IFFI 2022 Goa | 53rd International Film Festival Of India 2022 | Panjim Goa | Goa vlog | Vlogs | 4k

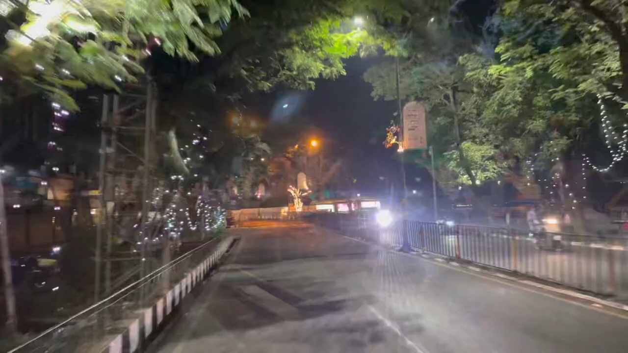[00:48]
हेलो गाइस, वेलकम बैक टू माय चैनल एंड वेलकम टू अ न्यू व्लॉग।
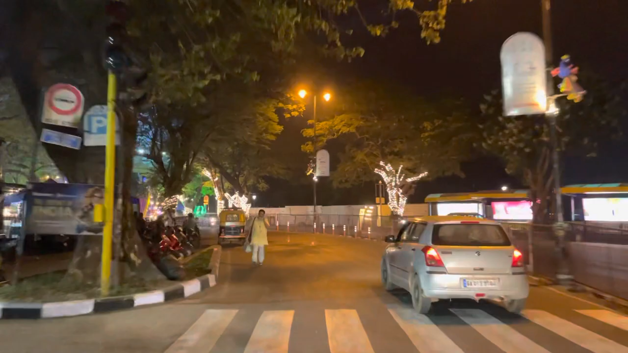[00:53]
तो आज के इस वीडियो में जैसे आप स्क्रीन पे देख सकते हो, हम आपको पेन जो इंटरनेशनल फिल्म फेस्टिवल होता है,
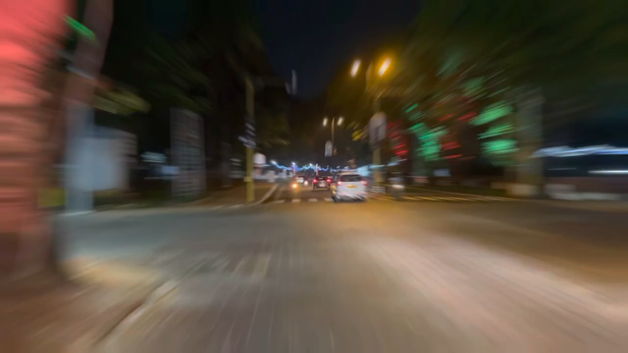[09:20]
तो ये आपके जो थोड़ी देर पहले आपने देखा वो वहाँ पे था,
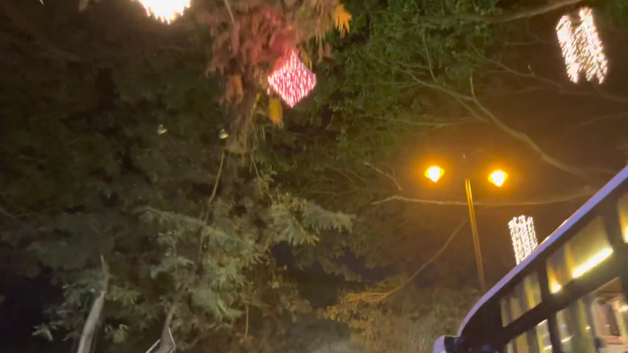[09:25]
ये कला एकेडमी बोलते हैं उसको, तो कला एकेडमी।
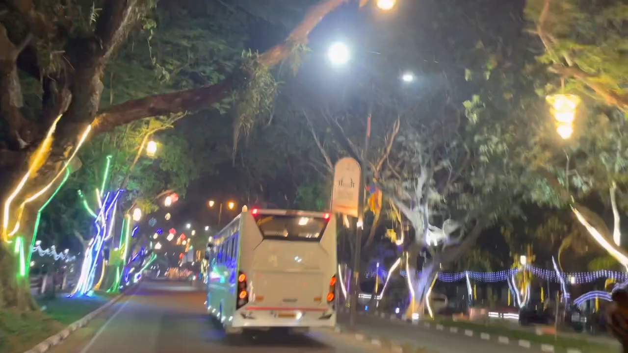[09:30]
और ये आप देख सकते हो अगेन लैंटर्न्स हम आपको फोकस करके दिखा रहे हैं जो झाड़ में लटकाए गए हैं ब्रांचेज में झाड़ के,